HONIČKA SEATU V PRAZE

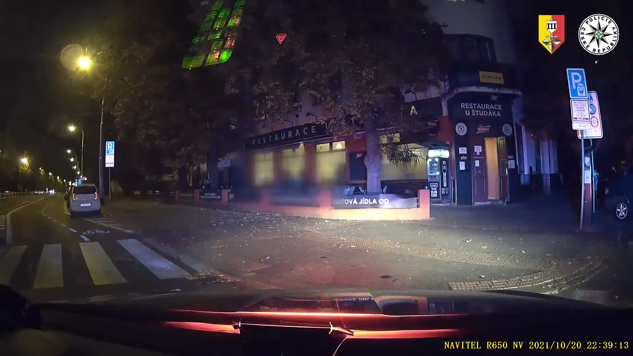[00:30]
Rozumím, Byza, ještě dej tu SMS-ku. Koněvová 240, odbočujeme do ulice Luční. Z Koněvovy do ulice Luční, slyšel jsem dobře? Prosím tě, teď ulice Klučná, směr ulice Spojovací.